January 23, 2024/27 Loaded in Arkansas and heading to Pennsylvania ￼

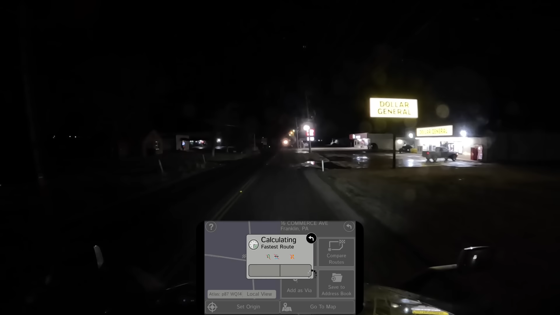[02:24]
What kind of routing is that? In a quarter mile, turn left on US 71. I don't quite understand what have to go left, right, left?